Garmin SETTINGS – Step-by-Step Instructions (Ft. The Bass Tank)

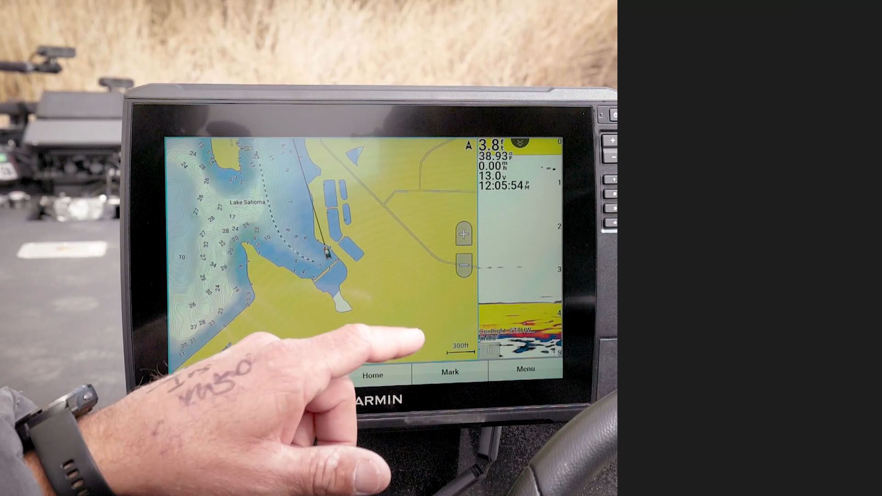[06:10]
this pretty much sets it up i'm kind of back in the same way i don't need a lot of this you know maybe two or three inches so you can
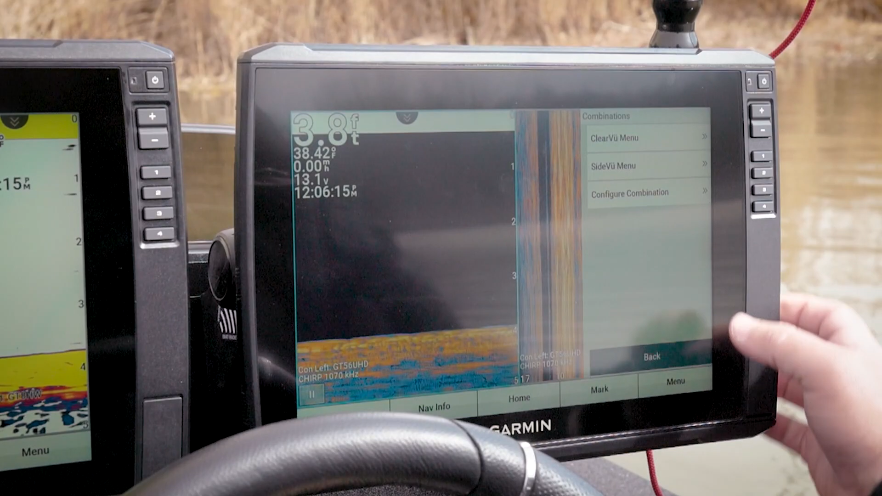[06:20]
On screen: water 38.42°F, speed 0.00 mph
move that over and while you're there you go
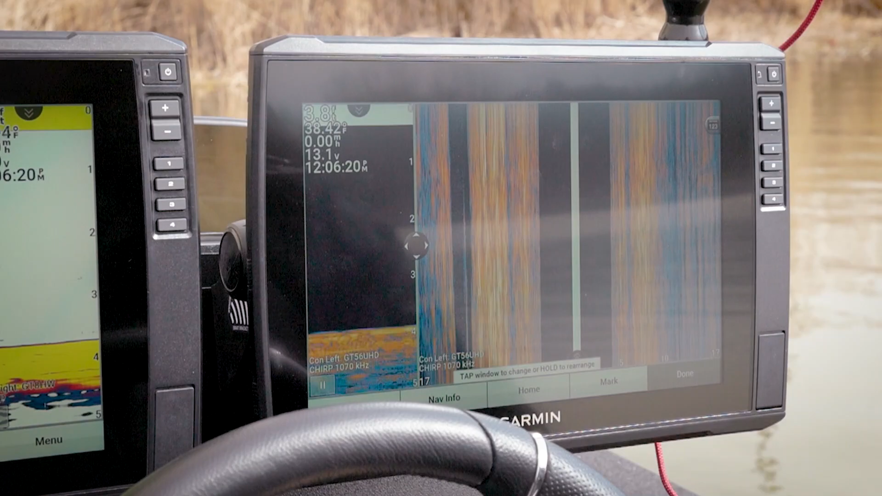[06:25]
that easy while you're in there you can change uh the to amber okay or is it copper so right now we're i use amber and copper color scheme so i'm just i'm sitting there looking at it and so you said you want this set to amber yep that's my favorite one okay that's what i use most of the time and notice how it just changes your side so you'll have to go in there and do that on the clear view that's exactly correct
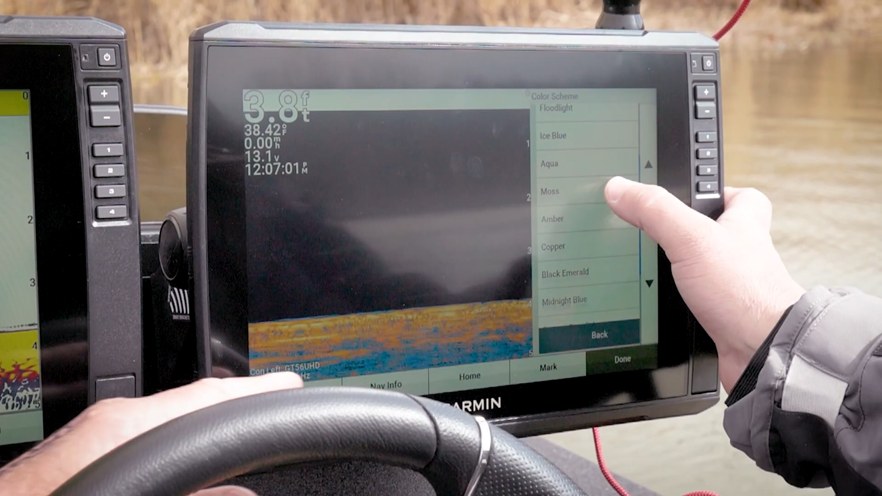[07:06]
On screen: depth 3.8 ft
so because some guys believe and use one color for clear view and one one color for side view because they believe it shows you know and it may and i'm actually one of
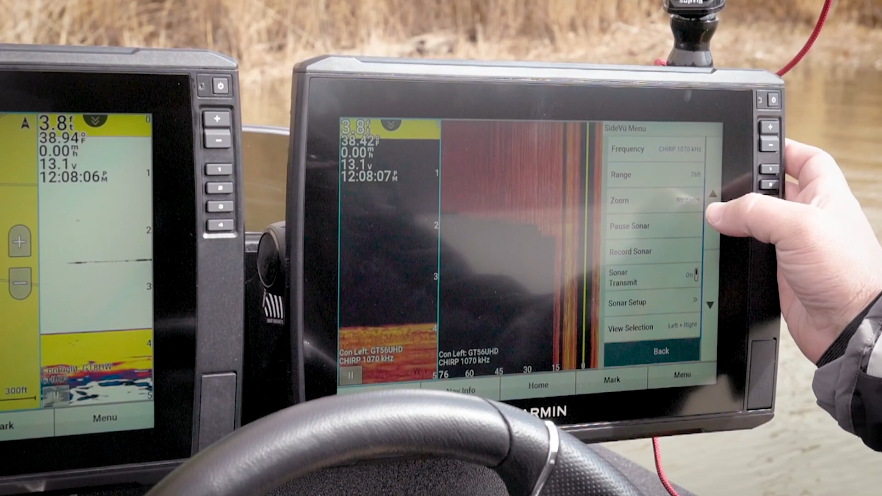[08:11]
right um obviously somewhere in so coming here to set up do you like your depth line on there i'll show guys what that is it's just going to give you what
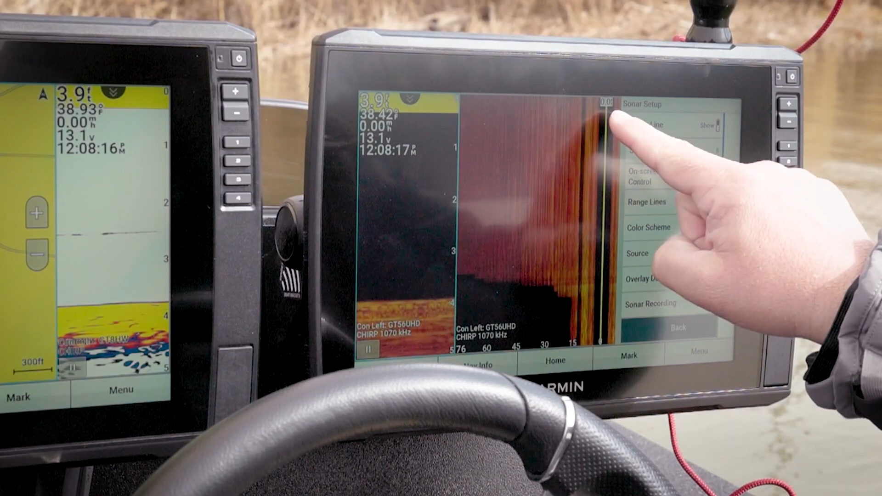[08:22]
your depth is and it shouldn't match this you know right but whether you want that or not i
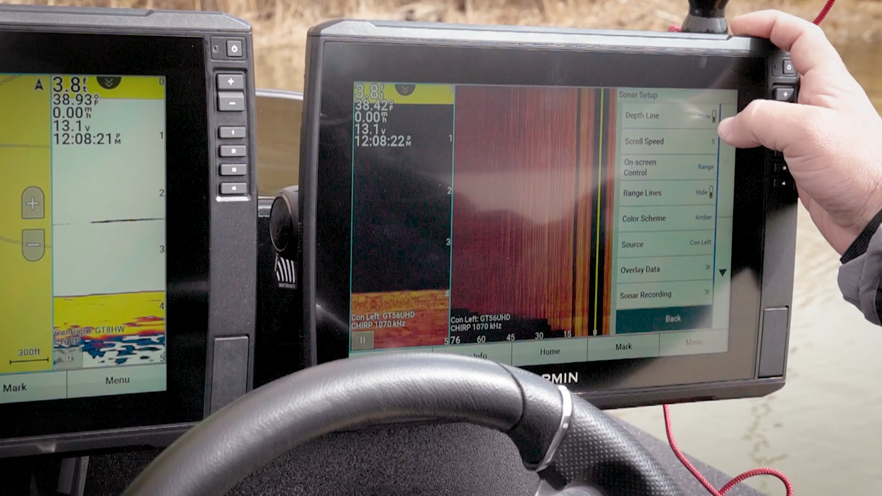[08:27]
leave it off okay i want the most i mean the most screen that i can absolutely do you like your scroll speed just to be default or do you go up down i go up but let's talk about that what is what what would you do so for me if i'm just out graphing a big big ledge or something like that um you know or i'm ranging way out there you know i run mine at 75 feet that seems like a really good good spot um i'm going to if i'm looking for detail i actually slow it down but if i'm just going through looking for a school of bait
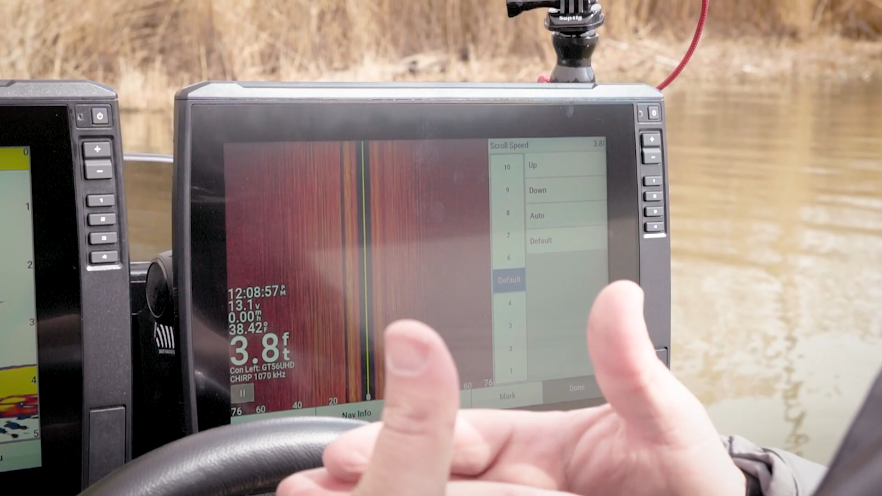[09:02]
On screen: depth 3.8 ft
or something like that i'm going to run a little bit faster to keep up with the boat i try to match the boat speed um you know that i'm that i'm going this is i have a heavy foot so i normally run seven absolutely so if that's the case and i'm going to run this up seven to keep it up so i'm just trying to match it and this
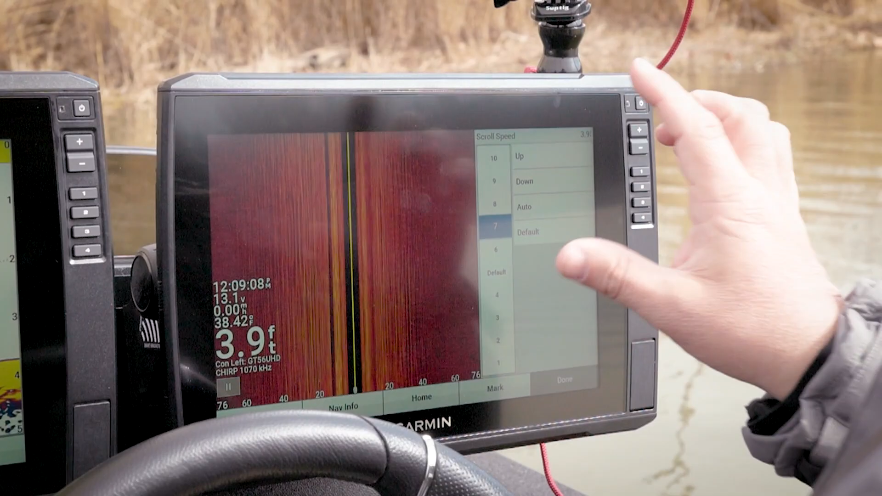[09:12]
On screen: depth 3.9 ft
is a setting that i personally change a lot when i'm out hunting around um again we're talking about
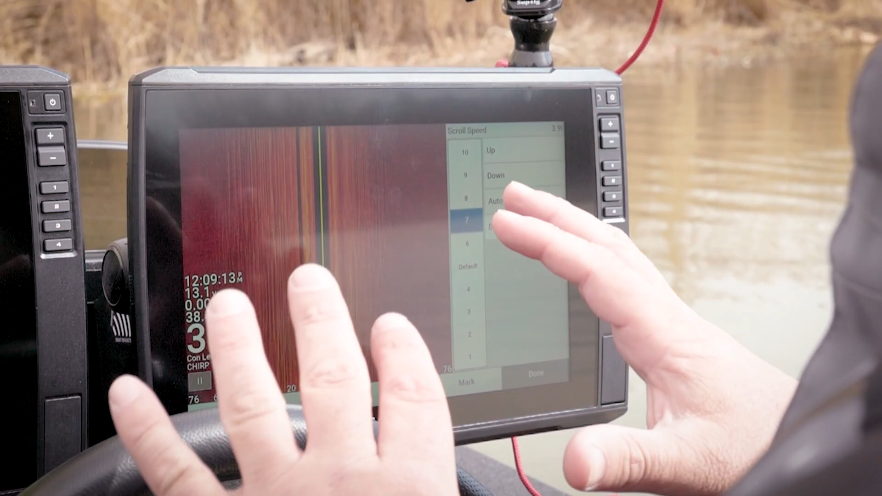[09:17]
some really personal preferences here um we can make an argument one way or the other for each one for sure
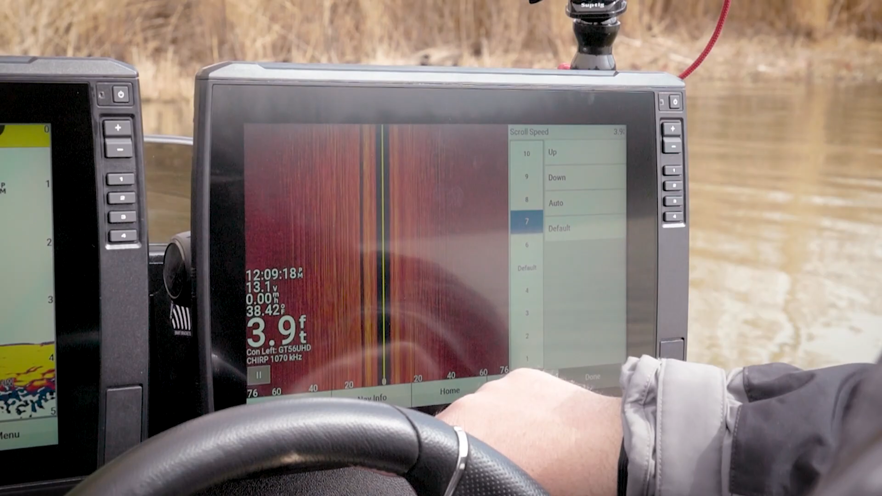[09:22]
On screen: depth 3.9 ft
but if you've got a heavy foot by all means let's let's run that up right and so then we need to talk about some overlay data here make sure because one thing of
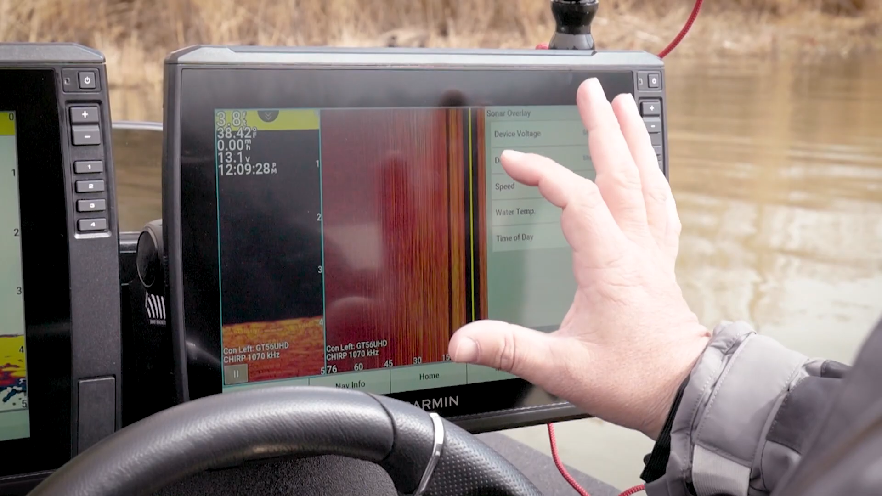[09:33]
note is this data right here is for the clear view we can duplicate this data here as well and so this combo we can maybe
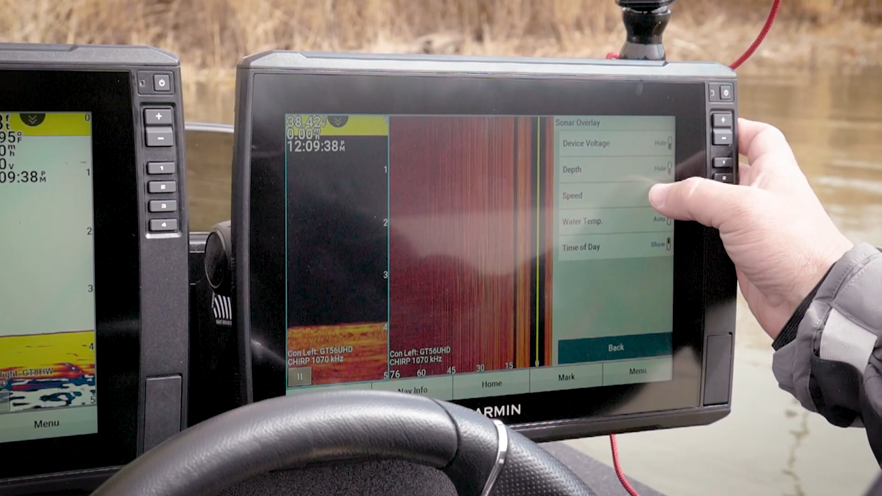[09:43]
get you're talking about wanting your entire screen well you may have that data over here on this other unit so we want this completely be clean we don't even care about depth because you know what your depth is just from your sonar you
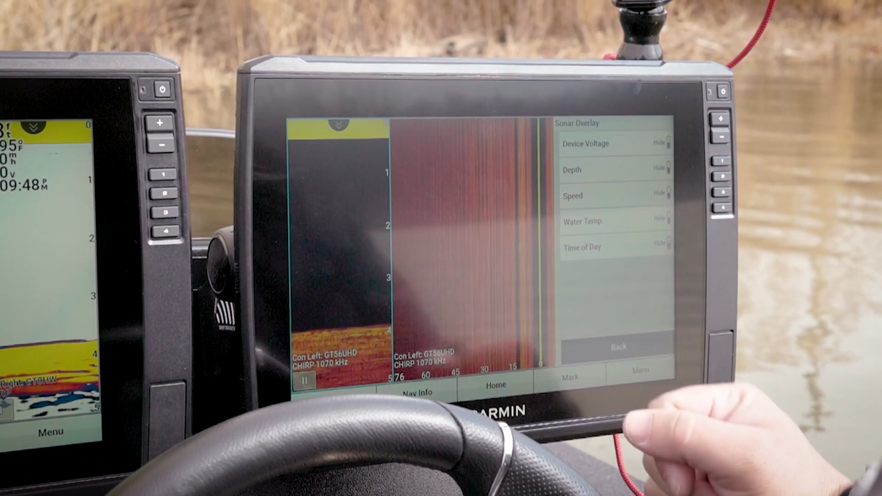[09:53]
know um but is that how you want it yeah because this is yours yeah let's leave it that way okay
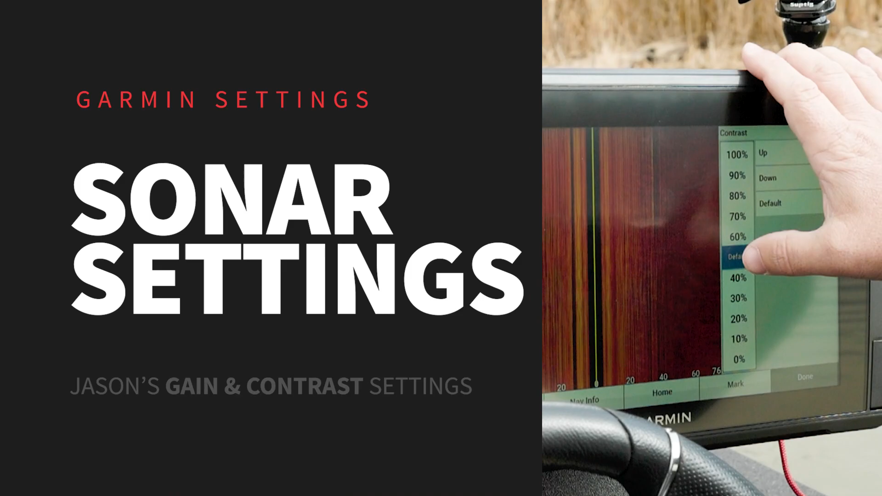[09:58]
let's talk about what everybody wants to know about the question i get a lot is what settings really the only two settings that i mess with is gain okay and contrast okay is that's two most popular right that's really what changes your picture absolutely so right now we're just at a default and we can run this up obviously the contrast it's going to make those things
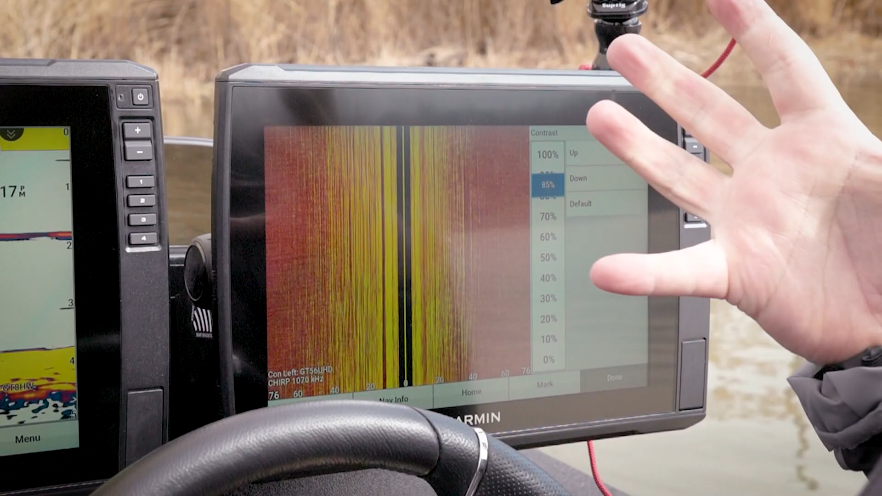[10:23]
you know pop it almost washes everything out right here and but it brightens things up here so this is another one that i do play with quite a bit as well you know i like a mid 60s to 70 as a good starting point um now i will tell you this if i change color palettes this contrast has to change um there's times i
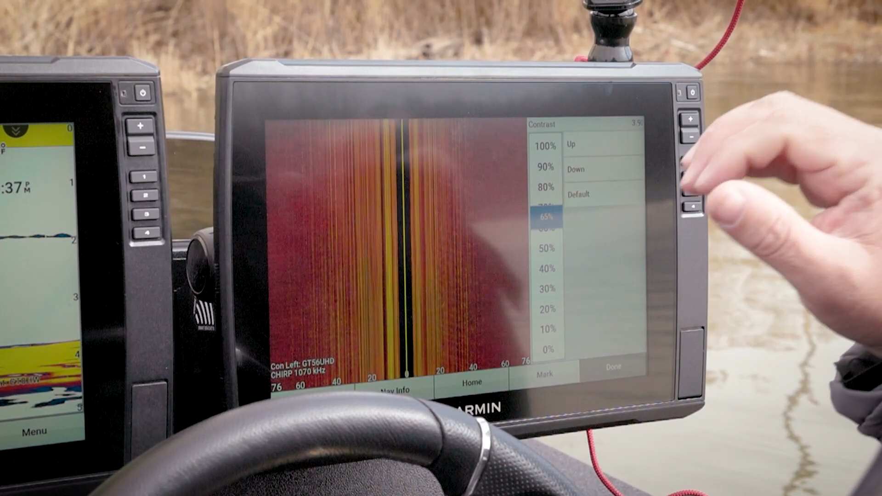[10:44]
actually write uh run an inverse gray scale yeah and this cannot be at this setting you know i have to play with that one of the things that i think a lot of people want is they want that number 65 or seven that's exactly right and that's there's just not a case because you know one